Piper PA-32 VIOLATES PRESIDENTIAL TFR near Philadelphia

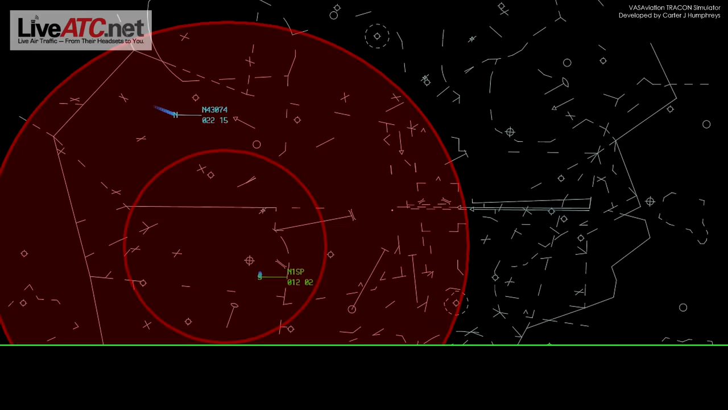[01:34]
Number 43074, Philly Approach, near the Medina VOR. You are being intercepted by military aircraft, are you up this frequency?
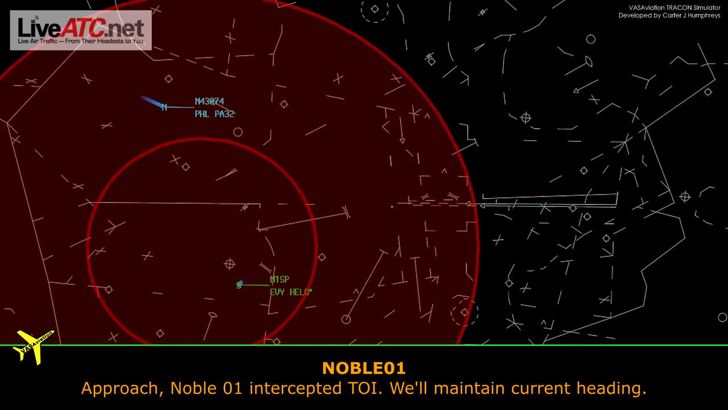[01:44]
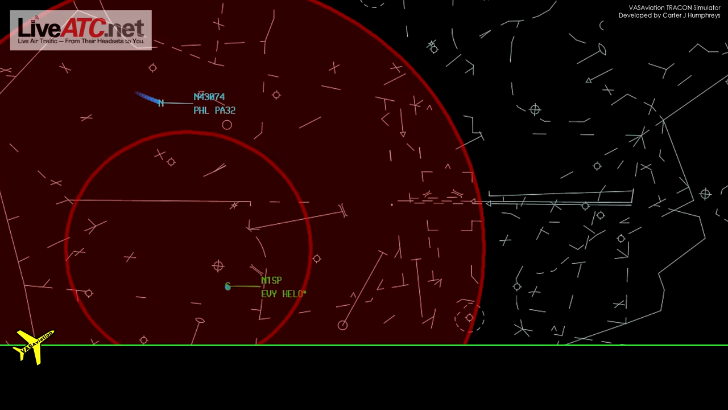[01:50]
You are being intercepted by military aircraft, please turn north immediately and advise.
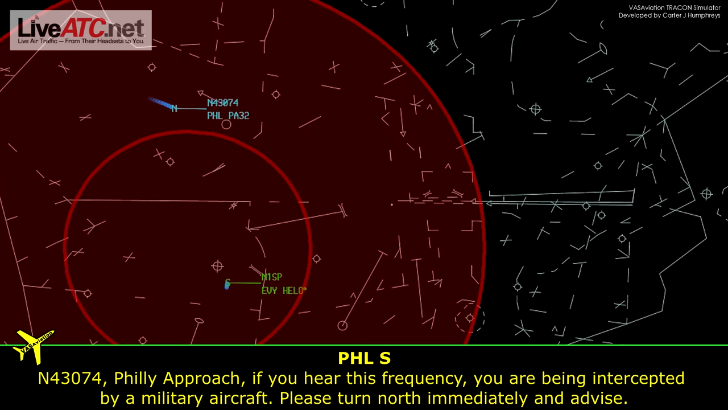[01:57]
Noble 01, leaving your frequency for guard, approach Noble 01, leaving your frequency for guard.
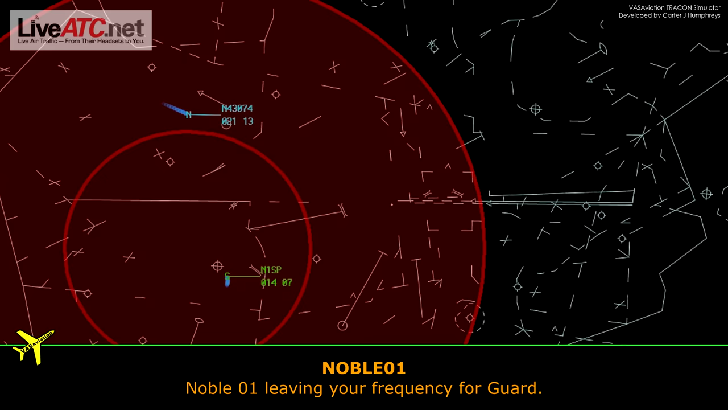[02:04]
Noble 01, roger. Number 43074, Philly Approach,
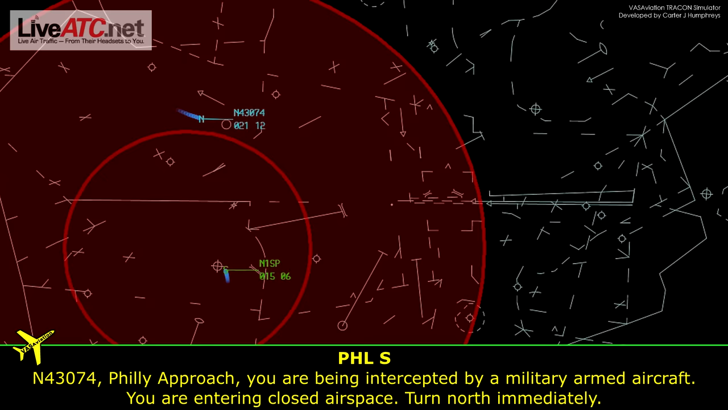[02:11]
you are being intercepted by military aircraft, you are entering closed airspace, turn north immediately.
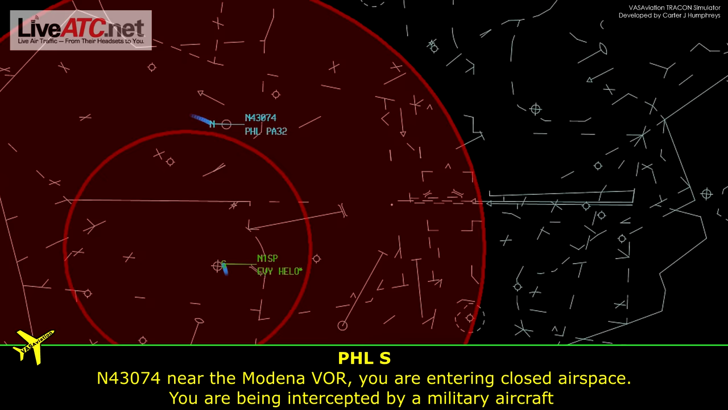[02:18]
Again, number 43074, near the Medina VOR. You are entering closed airspace, you are being intercepted by military aircraft, turn north immediately. Contact Philly Approach, now 124.35. Number 43076, this is Philly Buffalo Tower on 118.5 and 135.1.
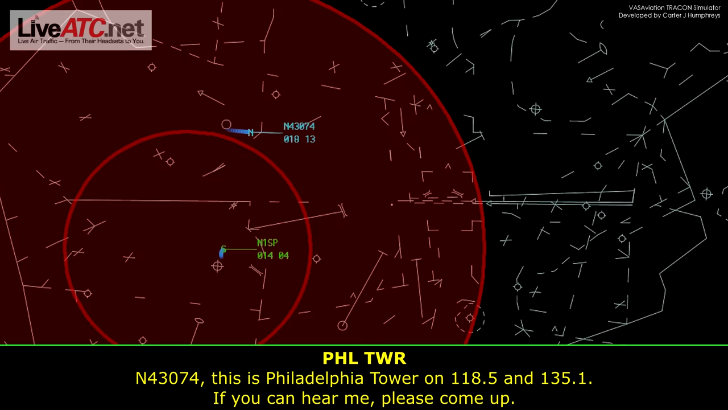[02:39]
If you can hear me, please come up. Number 43074, Philly Tower. Number 43074, Philly Tower. Number 43074, Philly Approach, you are inside restricted airspace, you are at 2S16 circling around you.